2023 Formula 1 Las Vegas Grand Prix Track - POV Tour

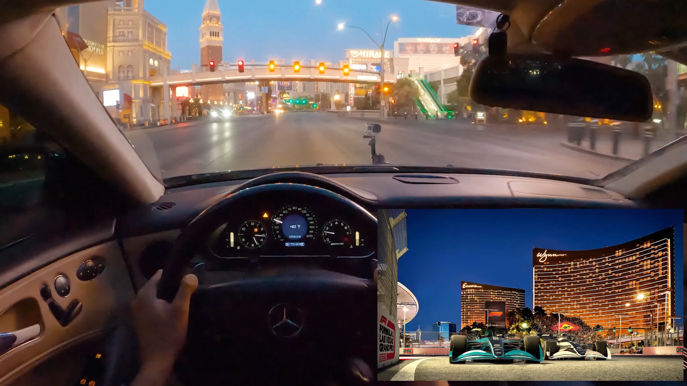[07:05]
you're coming now past the mirage and the uh by the time
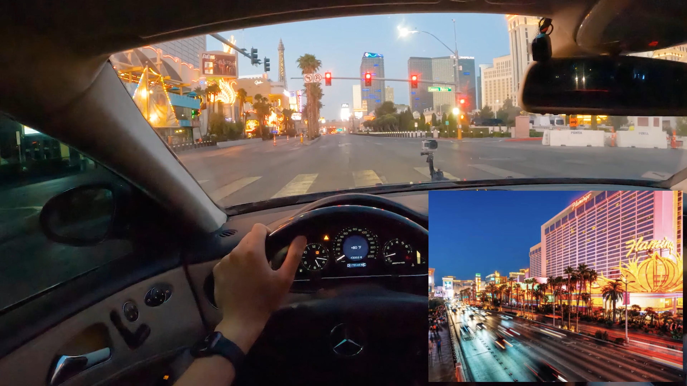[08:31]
any of the rooms starting on i'd say the 10th floor are going to have a great view of everything blazing down there now caesar's entertainment has already anticipated some of this and if you look to your left you can see some of the scaffolding that they have set up over there by their espn
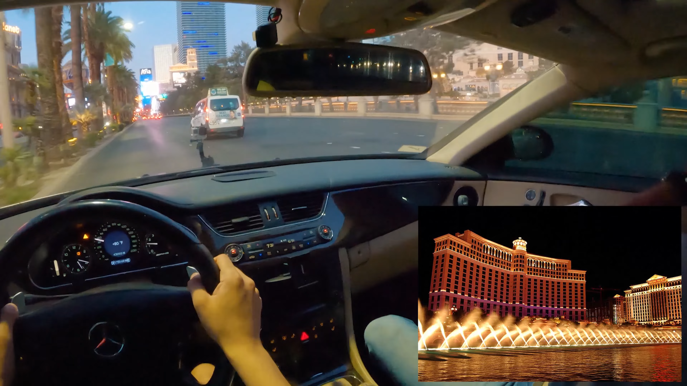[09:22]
hotels the entire bellagio front-facing groups are going to have a great place the paris is going to be a
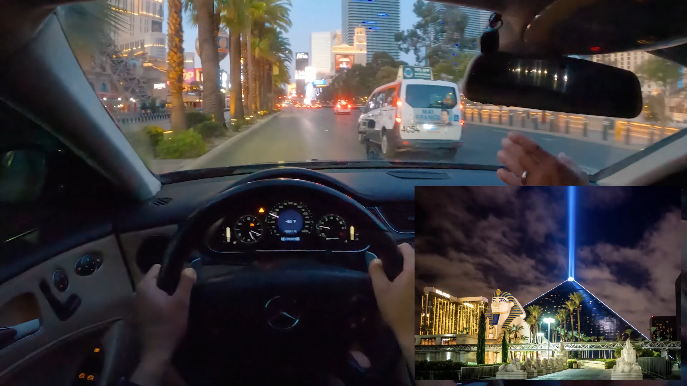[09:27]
great place to watch especially if you're in the eiffel tower restaurant my personal favorite is to get up here and watch the race from beer park another great bar is going to be the cosmo right here and we're coming up now